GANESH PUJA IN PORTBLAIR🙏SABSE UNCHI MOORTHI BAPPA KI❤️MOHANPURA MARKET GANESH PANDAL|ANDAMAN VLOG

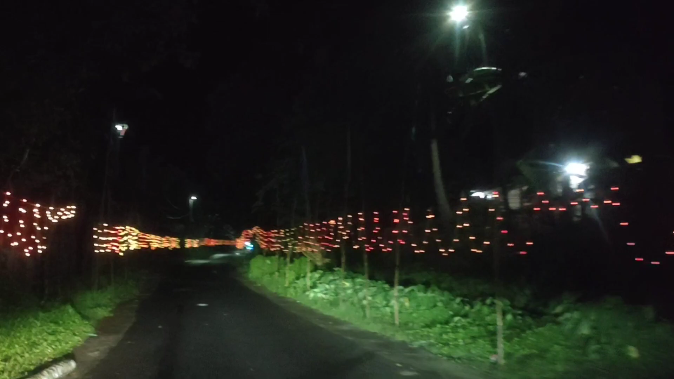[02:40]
तुष्णाबाद में कम्यूनिटी हॉल पे पूझा होती है पहली बार इस एरिया पे आई हूँ, मुझे तो पता ही नहीं था कि इसके अंदर भी इतनी बड़ी सी एक रोड है, कॉल्मी है बहुत अच्छे अच्छे घर भी यहाँ पे है, यह तुष्णाबाद इसको शायद कहते है बेंगॉली बसती ऐसा कुछ तो है
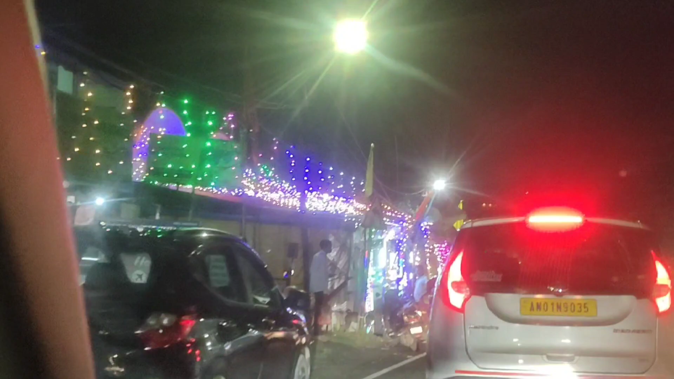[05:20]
इस मंदिर पर मैं उस दिन आई थी मंदिर को बहुत सुंदर है मा जानो इस मंदिर अनिक शुंदर यहां पर भी पूजा हो रही है
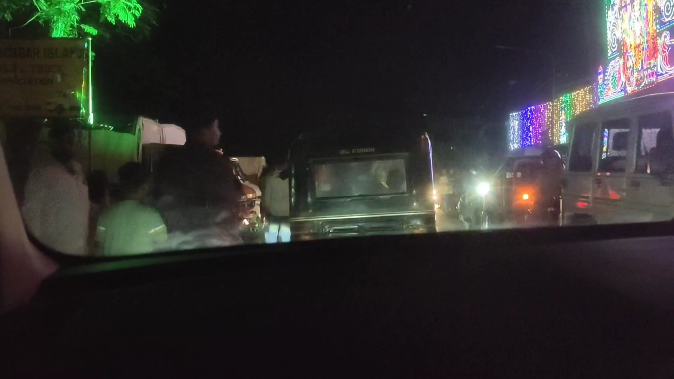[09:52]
यहाँ से महुनपूर वाली रोड भूशनपूर मार्केट वाली